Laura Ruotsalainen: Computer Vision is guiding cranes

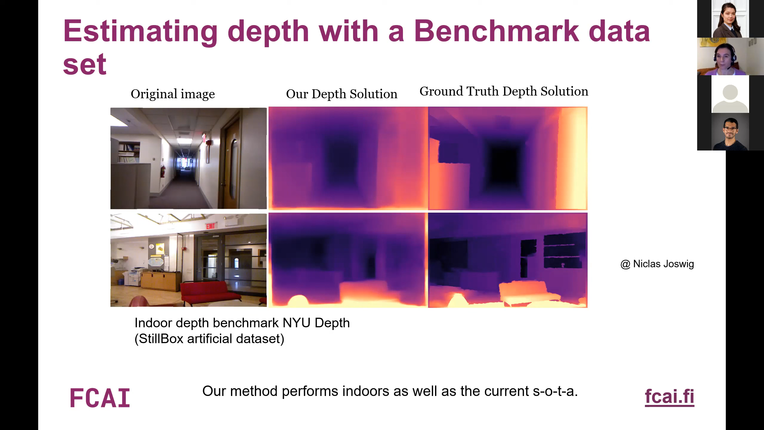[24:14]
And then based on our kind of like computation with our network, the depth solution in the middle shows that we are getting quite similar solution as with the state-of-the-art methods in this a bit more feasible environment. But then of course I said we have quite challenging viewpoint for our own research.